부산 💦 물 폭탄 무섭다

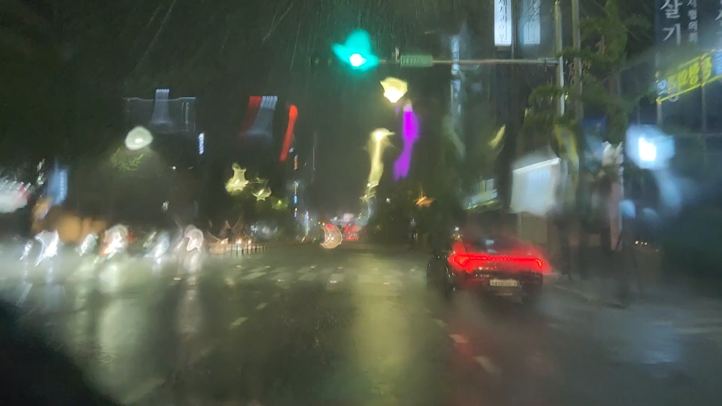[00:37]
자 지금 이 비가 이야 비가 진짜 우와
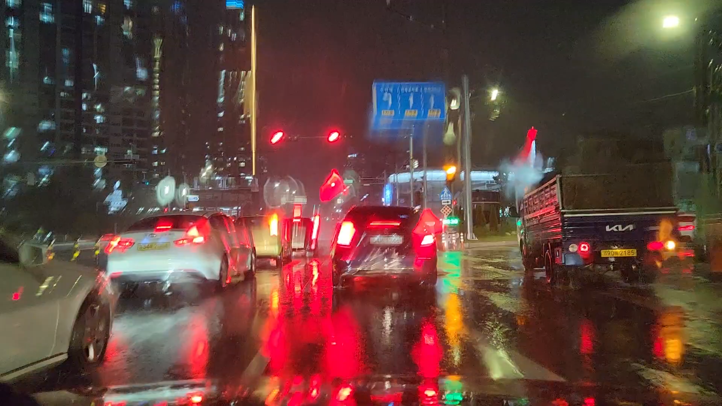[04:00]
한 서너가지를 가리키다 보니까 한 서너시간에 번쩍 지나가서 지금 빗길을 뚫고 집으로 귀가하고 있습니다 상당히 비가 너무 많이 왔습니다 여기서 조금 올라가면은 부산 온천천 온천천 건너가는 다리가 있습니다 아마 온천천이 번남해가 있을 것 같네요 자 상당히 자 여러분 근래에 들어서
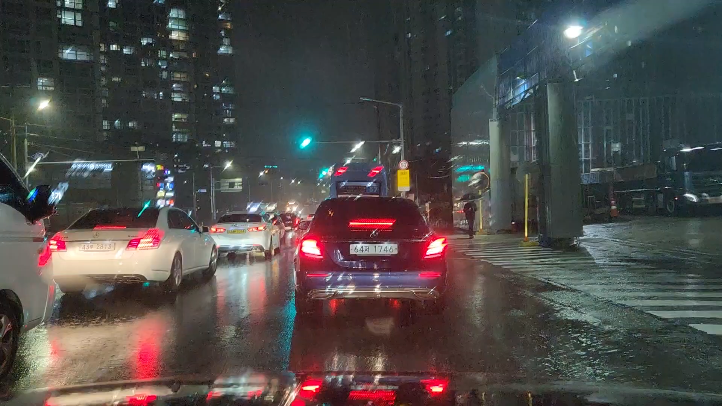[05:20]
자 여러분 상당히 이 지하도로 공사 작업 현장에서는 비가 이래 많이 와도 공사 계속 진행을 하고 있는 것 같습니다 자 이것도 문제인 것 같네요 비올때는 작업을 잠시 뭉쳐줘야 되는데 저런 작업을 진행을 하고 있습니다 상당히 힘들고 자 깜빡이에서는 슬슬 넣고 자 진입을 하고 있습니다
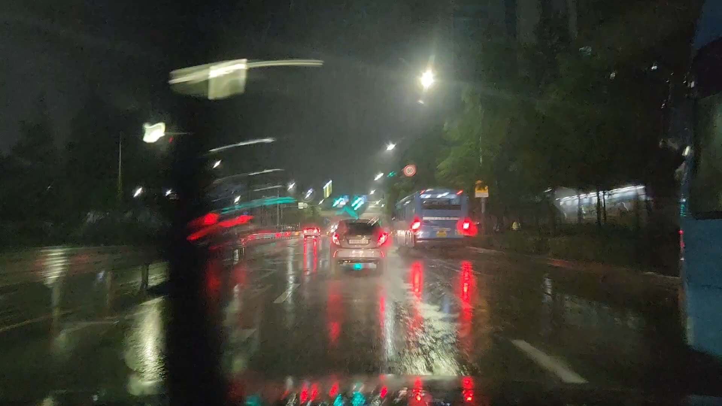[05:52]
자 여기는 쭉 가면은 안락노타리가 나오는 그런 자 충렬사에 충렬의 도장 충렬사가 있는 안락노타리입니다
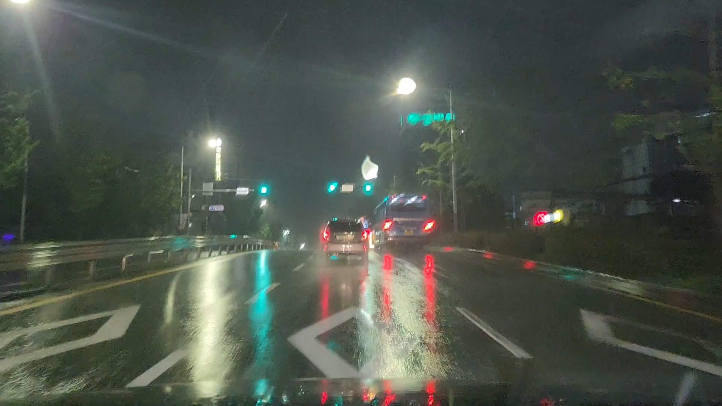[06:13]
이상한 게 확실히 여군요 우회전을 해 가지고 원동인터체인치 동해성 운동역이 있는대로 계속 좌회전 없이 오로지 직지도를 타고 있습니다.
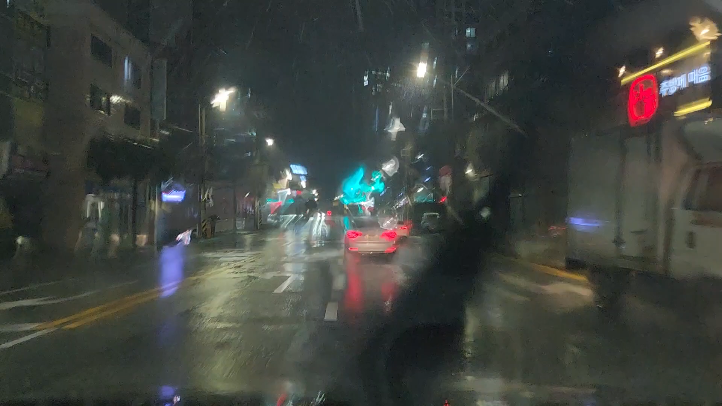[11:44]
자, 여러분, 여기는, 스웨치엔 아파트입니다. 옛날에, 자, 군부대가 있었던 그런 자리인데, 무정리입니다. 무정리. 자, 얼마전에, 오픈한 그런, 다 지어 가지고, 입주한, KCC 스웨치엔 아파트입니다. 자, 좌측편에는, 꿈에 그린, 옛날에 대우 실업자리입니다. 자, 여기는, 자, 비가 많이 와도, 그래, 물난리가 나지 않는,